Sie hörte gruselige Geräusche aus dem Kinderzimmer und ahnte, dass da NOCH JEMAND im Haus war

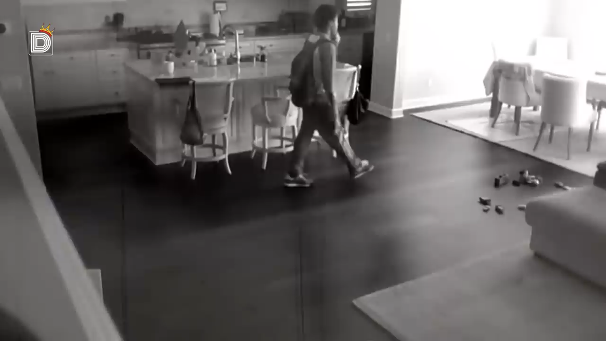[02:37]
Was er sah, war erschreckend. Der Einbrecher wusste nicht, dass jede seiner Bewegungen überwacht wurde. Auf den Aufnahmen ist zu sehen, wie er zunächst um das Haus herumläuft, bevor er sich in das Schlafzimmer des Paares begibt, das offen war.